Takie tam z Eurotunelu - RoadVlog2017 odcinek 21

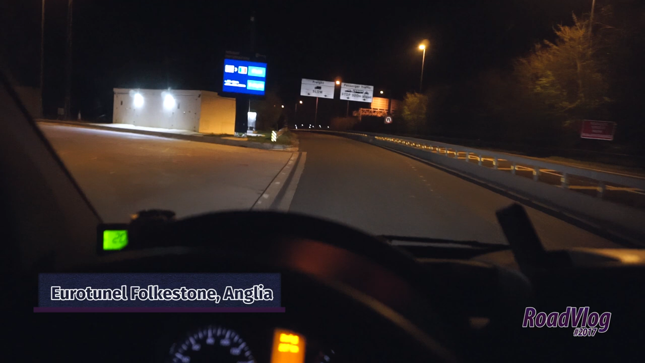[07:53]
Wpierdzielił się gościu ciężarówką I się modli na tej bramce A ja musiałem z auta wyjść No ja już jestem na Eurotunelu Chociaż już to nie jest dobre słowo Jest 22.20 I jadę te swoje brameczki Zaliczać Pierwszy dowód osobisty
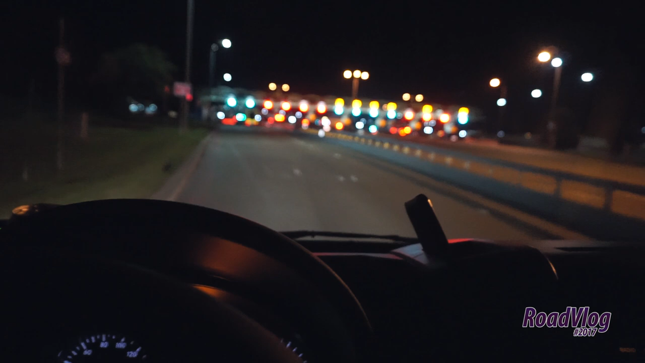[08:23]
Tam macie bramki dla osobówek Właśnie jedna tam wjechała, wjeżdża A tu są dwie dla ciężarówek Z tym, że ja się zawsze pcham na prawą,
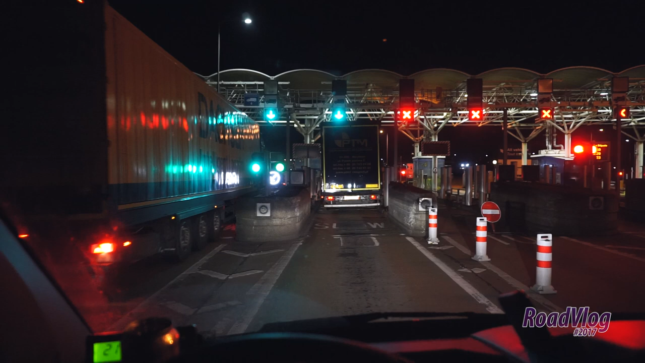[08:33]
żeby mieć Z tej strony siedzę, z tej strony mam bramkę, nie? No i koniec końców przejechałem przez bramkę Lewą Biegając po fotelach Nie wiem, co ja mam dzisiaj za dzień Jeszcze mnie pewnie puszczą na ten Na...
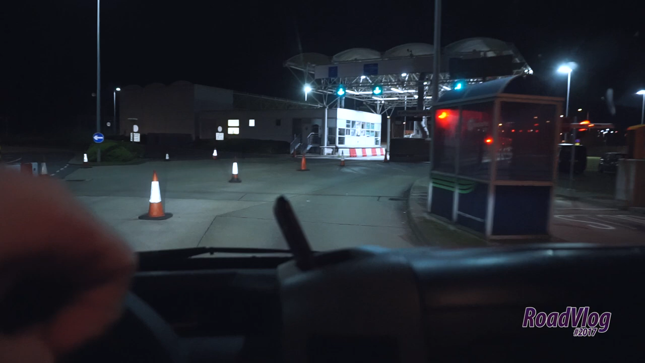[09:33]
Jak jest kontrol, to tam zatrzymują Tu są francuskie paszporty, których... W sumie nikt nie sprawdza już teraz A tu sprawdzają napięcie plandeki A że ja mam kontener, to nikt też nie sprawdza Tu nie chciałem pana nagrywać ostatnia bramka Której pan pokazuje nam literkę Na jaką linię musimy jechać I pokazał mi literkę E I wjeżdżam na linię E I... Na tunelu totalna pustka Więc myślę, że... Very... Wkrótce... Będę na pociągu
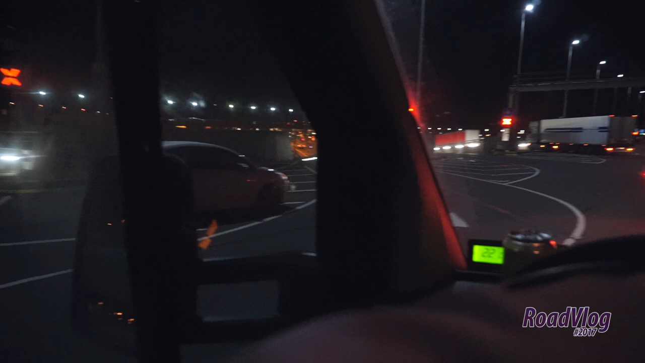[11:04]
A oni ogólnie zajmują się tym Jakby ktoś zaspał w kolejce czy coś To widziałem, że przyjeżdżają i trąbią Stają przed autem i trąbią A tutaj będziemy teraz zjeżdżać na pociąg Także
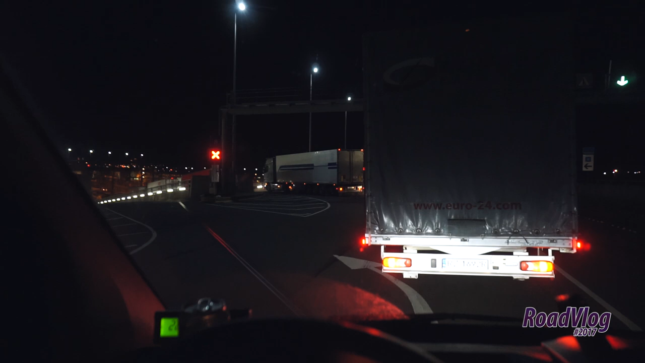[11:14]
dzisiaj pokazuję wam Cały proces jak Od wjazdu do... No do wjazdu na pociąg Od wjazdu na terminal
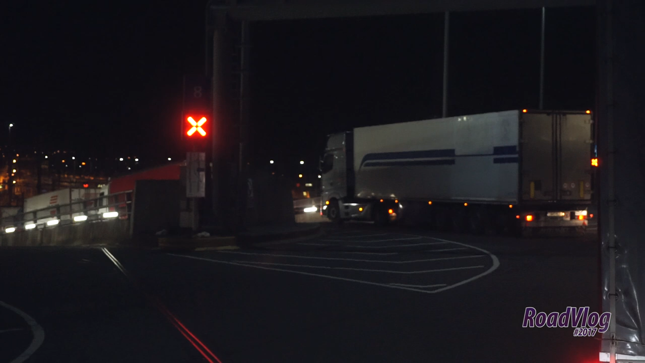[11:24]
Także tam już to i kolejka Tam dalej już... Nie wiem czy będzie widać Wjeżdżają na pociąg I tutaj znowu mamy strzałki zielone Które widać gdzieś tam w oddali
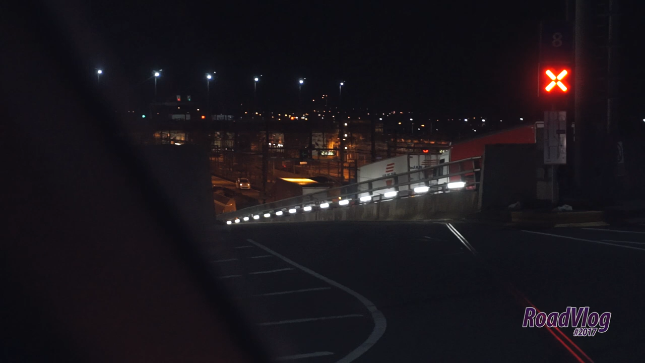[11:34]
Czerwone Gdzie nie należy jechać Tutaj jeszcze na dole sprawdza pan Czy te auta są tam pozabezpieczane Skrzynka się ona nie otworzyła i tak dalej Więc... Powinien gdzieś tutaj się kręcić I pokazuję czy można wjeżdżać czy nie I zatrzymuję każdego Także...
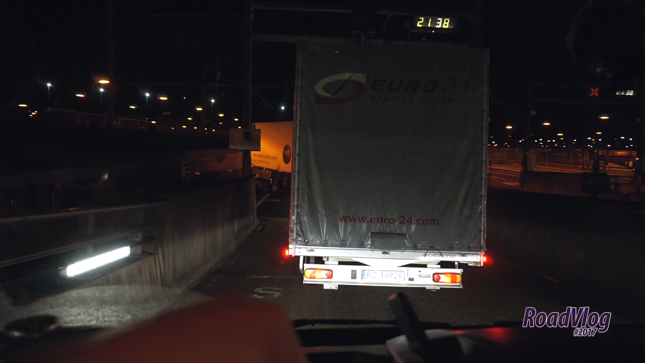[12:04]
Chyba jest po prawej O jest pan
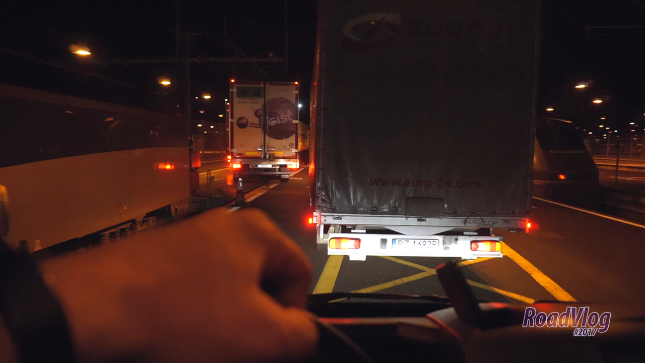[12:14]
Poinstruował mnie pan, że tutaj muszę mocno ciasno stanąć z busem Bo dwa busy generalnie mieszczą się na jednym...